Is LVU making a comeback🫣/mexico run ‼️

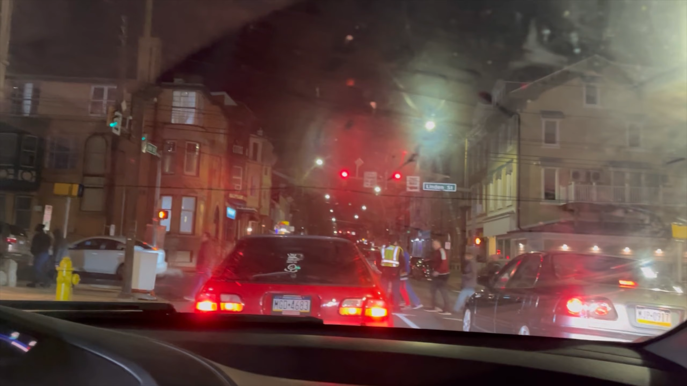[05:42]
We have a gray Honda. Imagine. Gray Civic. Natural habitat. Base model is fucked, but I don't care. It's dumb, dumb. Yo, after this, the car's gonna be at your door. Imagine. That's chill.